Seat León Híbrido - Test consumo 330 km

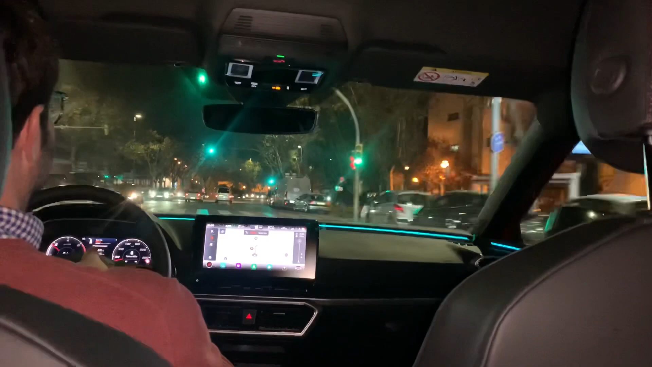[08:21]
Esta mañana hemos hecho la subida, que teníamos parte eléctrica y parte gasolina. Al mediodía hemos cargado y hemos recuperado algo de batería, nos hemos quedado sobre el 45-50%, más o menos media carga. Y fijaros, hemos hecho la bajada desde Ripoll, desde Camprodón hasta Sabadell, 120 kilómetros en dos horas y cuarto, porque hemos hecho algunas paradas intermedias, con un consumo de solo 3,6 litros, o sea que muy muy bien.
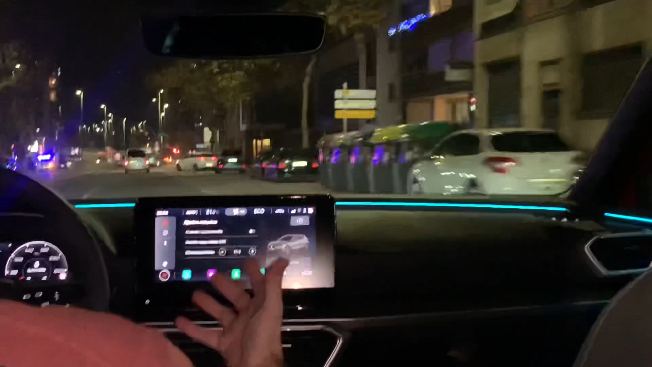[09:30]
El nivel de carga mínimo, que es a cuánto queremos como mínimo que se cargue la batería del coche, se puede poner un nivel, en este caso está a 50%. La climatización independiente, esto desde la aplicación móvil se puede poner en marcha la calefacción, pues una calefacción que el coche permite cuando está conectado. Aquí tenemos el típico configurador de las horas de salida, pues podemos poner la hora de inicio, la hora fin y los días que queremos que aplique.
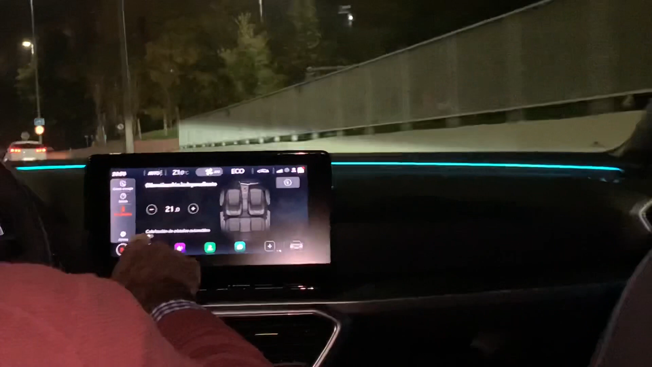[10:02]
Y en tema de climatización también tenemos un sistema que se llama calefacción de cristales automático, que esto lo que hace es desempañar los cristales del coche, con lo cual es muy cómodo. Y si entramos en ajustes, hay una opción todavía más, que es el, bueno, para ajustar el nivel de carga mínimo de batería que hemos visto en el módulo anterior, ¿vale? Y por último, aquí en datos de consumo, tenemos los datos de viaje, que aquí te cuenta un poquito el último resumen que tenemos del coche, lo mismo aquí pero en la pantalla central.
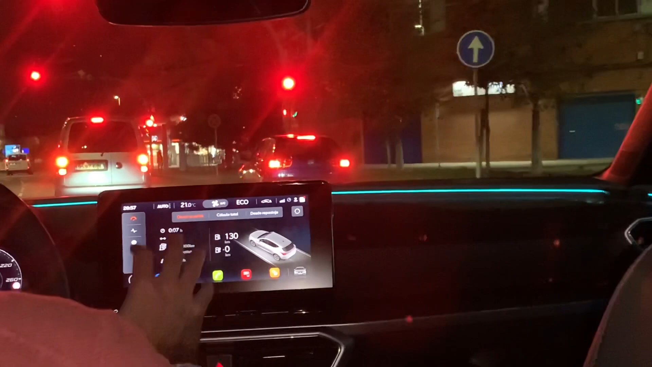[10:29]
El estado del vehículo, tanto servicio como presión de neumáticos.
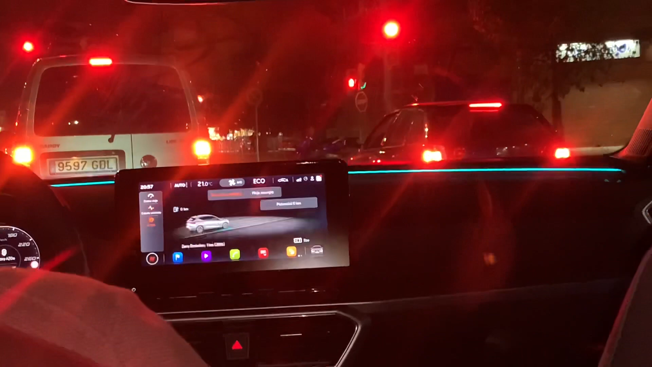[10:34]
Y en información eléctrica, te diría qué autonomía eléctrica tienes, cuánto ha sido cero emisiones. Flujo de energía, lo típico del coche, que la batería está gastada y cuando empiezas a moverte, pues se empiezan a poner los gráficos. Y poco más, pero bueno, ya os digo, el menú es súper completo, o sea,